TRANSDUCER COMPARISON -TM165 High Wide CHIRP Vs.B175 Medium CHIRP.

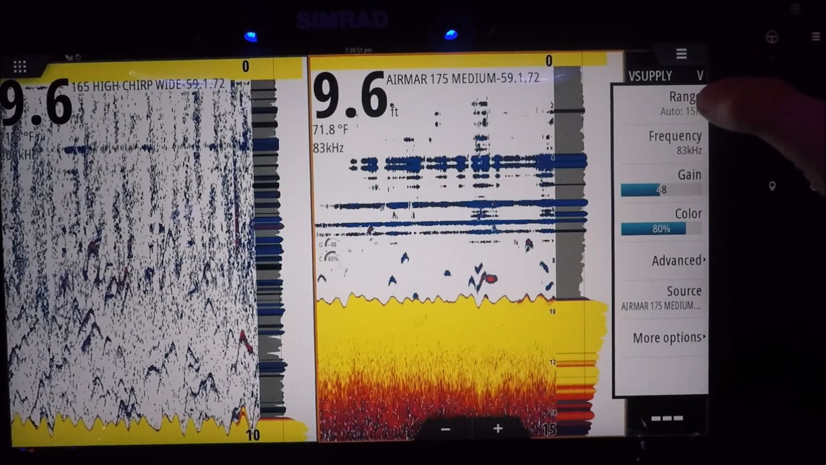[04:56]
On screen: depth 9.6 ft, water 71.8°F
So let's get the ranges here close, and see the difference.
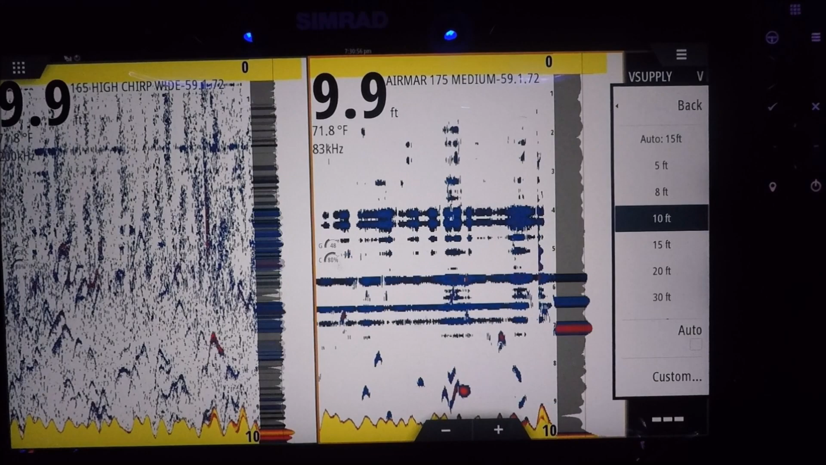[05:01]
On screen: depth 9.9 ft, water 71.8°F
It's a fantastic transducer, it's just, you know, only 10 feet of water. It's pretty interesting, the difference. Let's see the events.
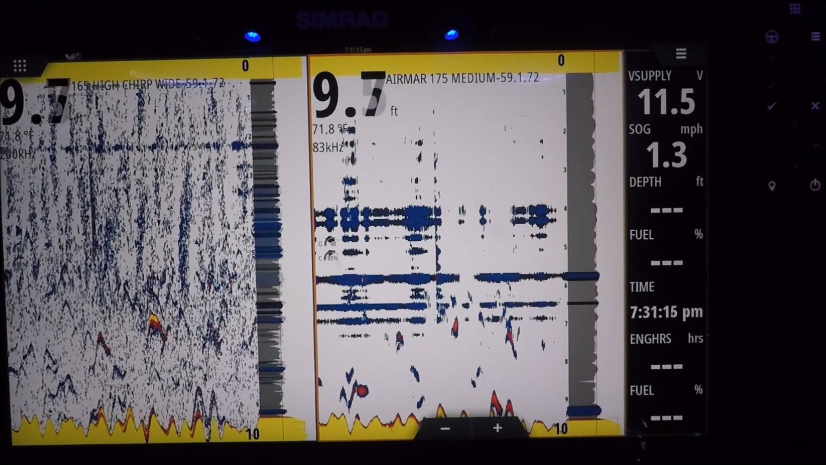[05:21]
On screen: speed 1.3 mph
So you're seeing a lot of returns here that we're not quite seeing with a regular, traditional cone transducer.
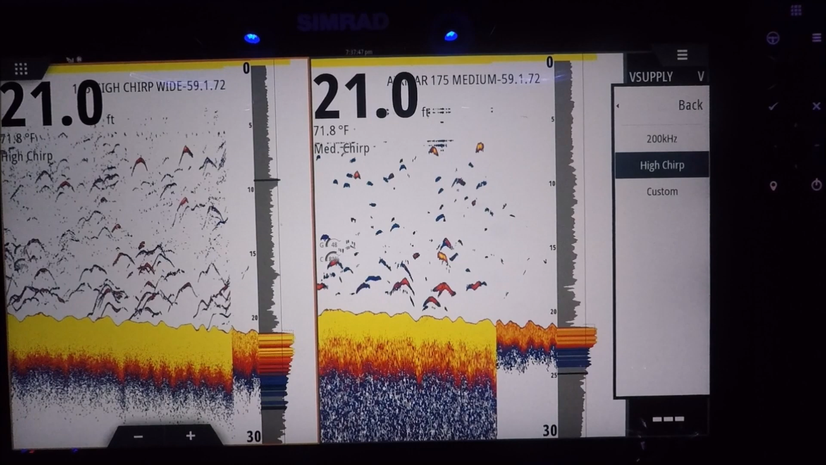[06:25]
On screen: depth 21.0 ft, water 71.8°F
Alright, so right now we're on high chirp and medium chirp.
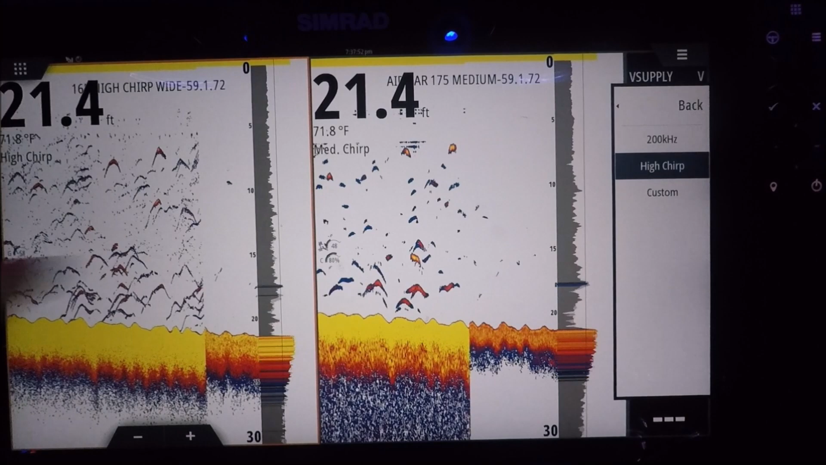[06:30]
On screen: depth 21.4 ft, water 71.8°F
Let's see what that looks like.
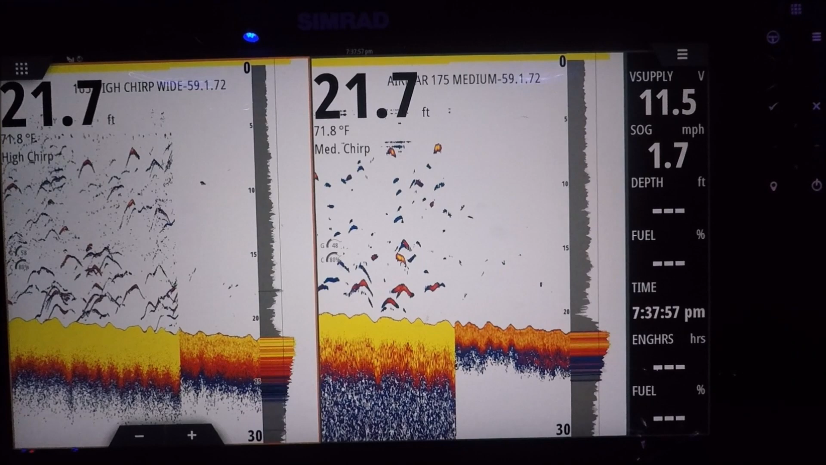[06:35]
On screen: depth 21.7 ft, water 71.8°F
Go back to auto gain for that.
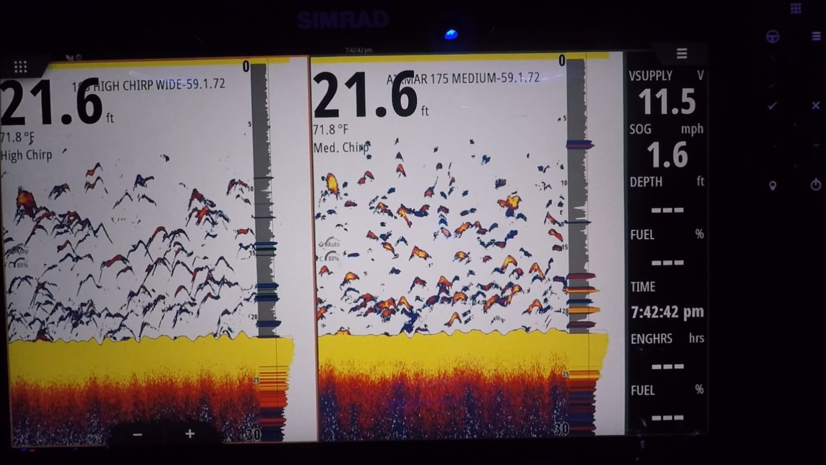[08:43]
On screen: depth 21.6 ft, water 71.8°F, speed 1.6 mph
So, let's get started. 1.4 miles an hour. That's with the motor. That's how fast we're going. 1.4. With the motor.
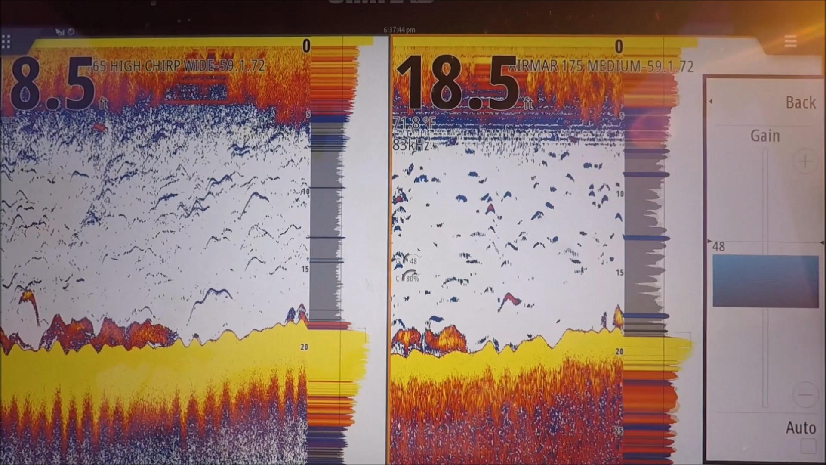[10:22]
1.5 miles an hour. You've got a good fish man.
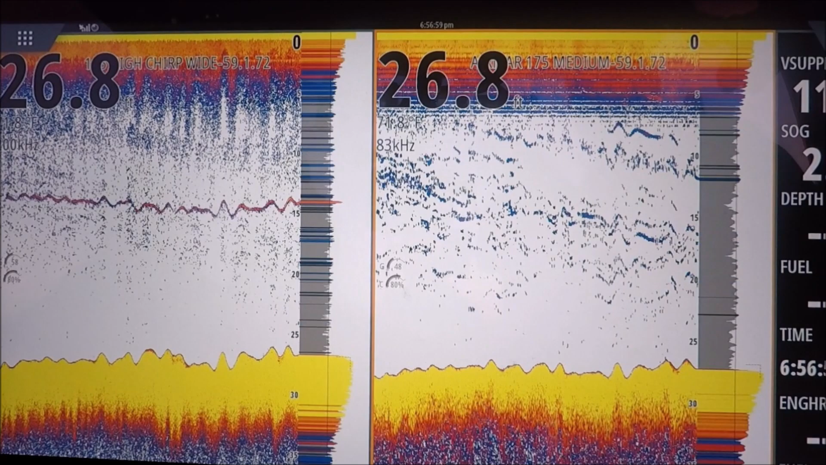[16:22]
Eric, yours is getting slammed already. Wow. Wow, we're actually sitting here. It's pretty nice. What's the depth here, Eric? 20. 26. 26. Right on the bottom. Yeah.